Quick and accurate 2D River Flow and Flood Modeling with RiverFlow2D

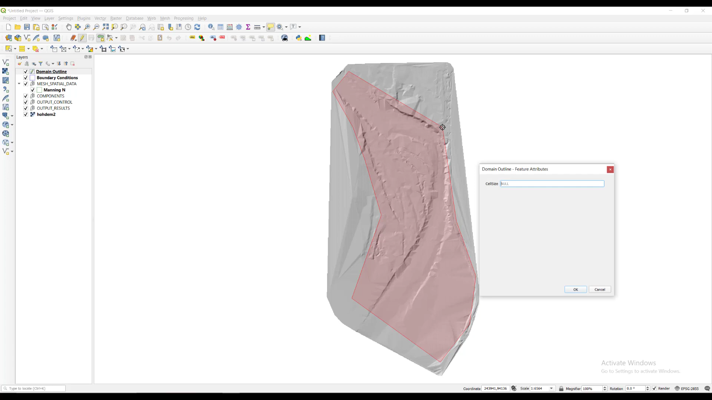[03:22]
For this example, it will be set to 20 meters.
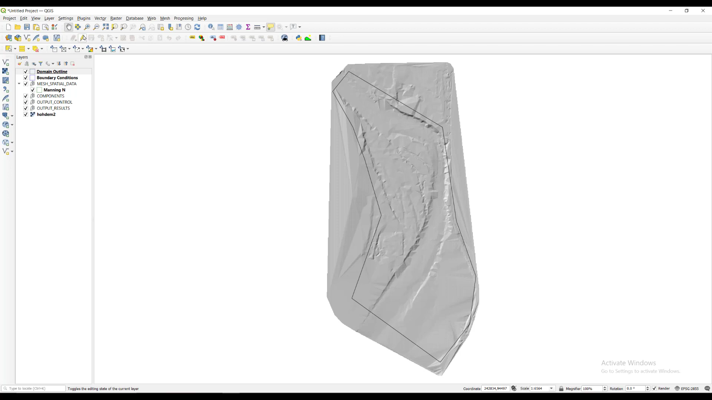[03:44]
Now we generate the tri-mesh by clicking the generate tri-mesh button on the Riverflow 2D plugins panel.